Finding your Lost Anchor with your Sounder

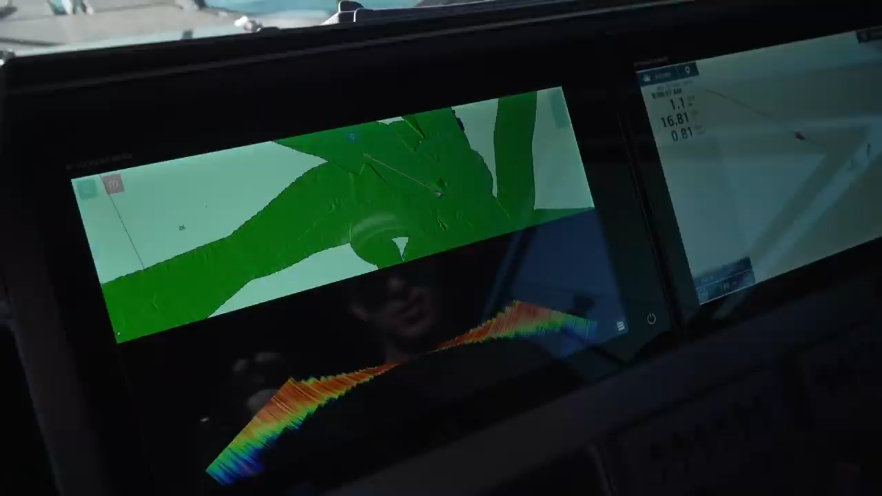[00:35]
That's the rock there, the bit of fowl that I was anchoring up on, trying to anchor up on when we lost the anchor.
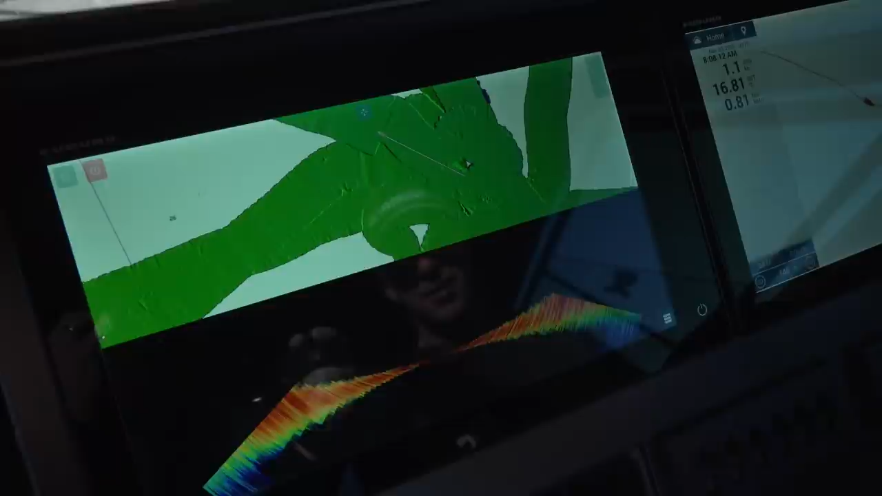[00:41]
Now if I select backscatter down here,
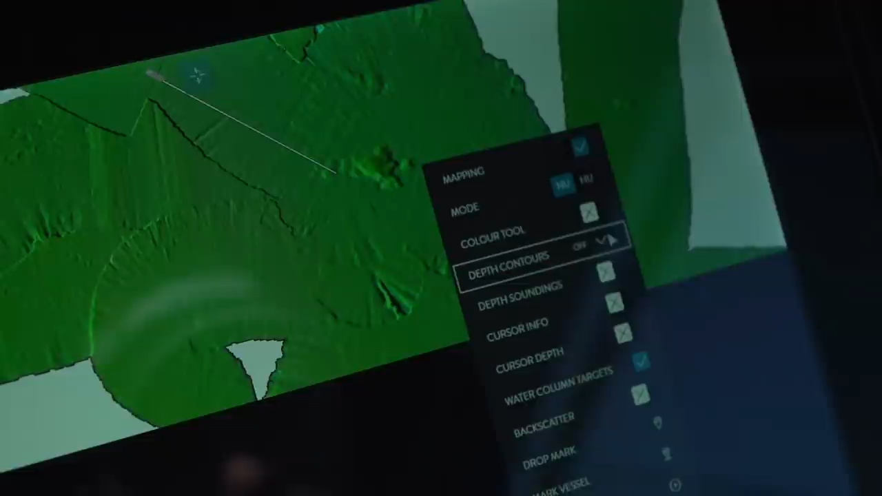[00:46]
what it does there is everything
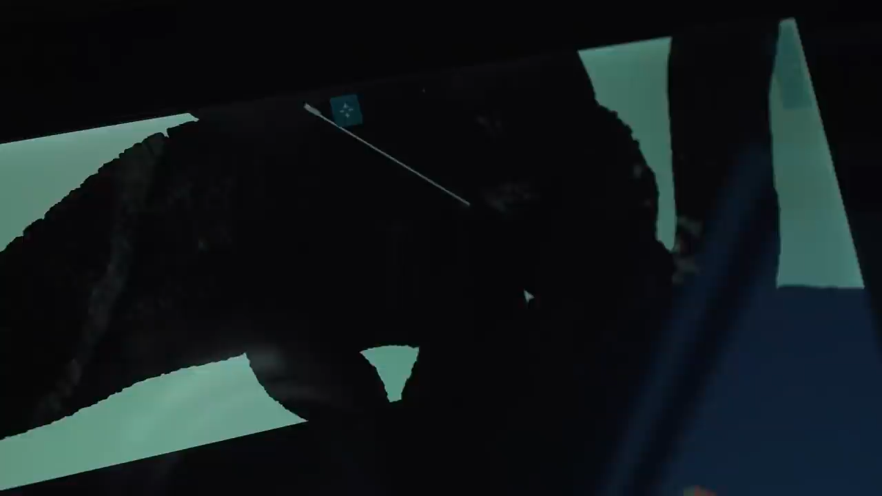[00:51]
soft shows as black and the harder it is shows as white. So there you go that's the rock where I was. Now I'm going to go over and try and scan where I anchored which I think is around here somewhere.
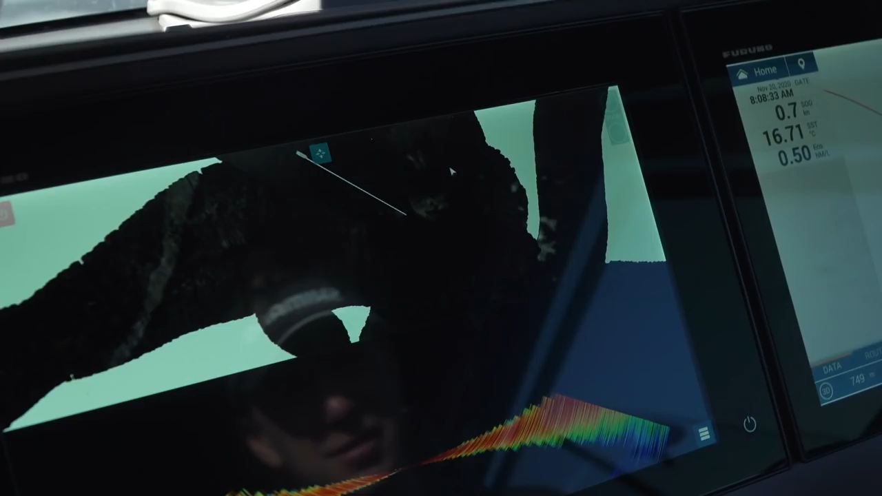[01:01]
See if the hardness, the steel on my anchor shows up as white and from that case I'll mark it,
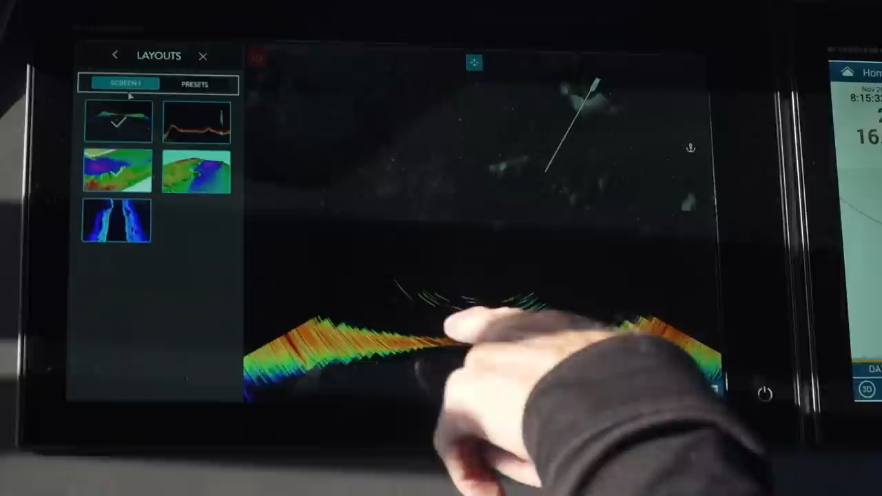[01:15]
I'm going to turn off all of this so I don't see all those fish get sidetracked.
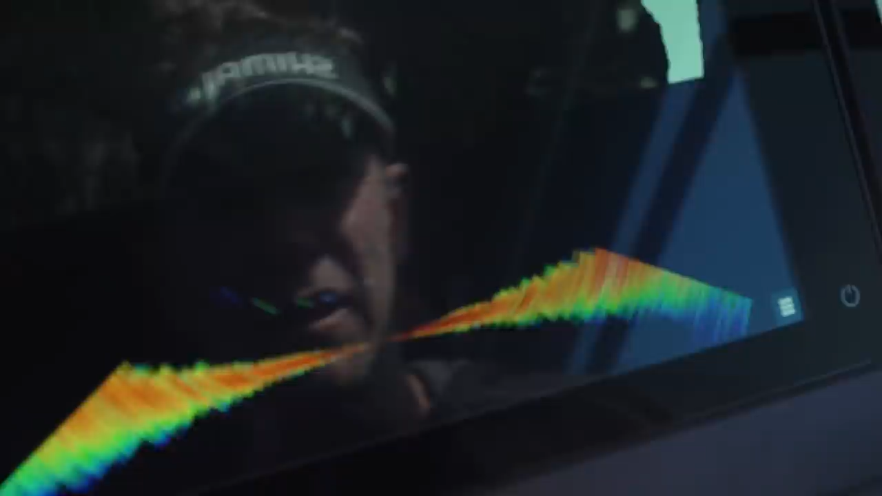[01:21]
Oh hang on, what's that there? Something hard there.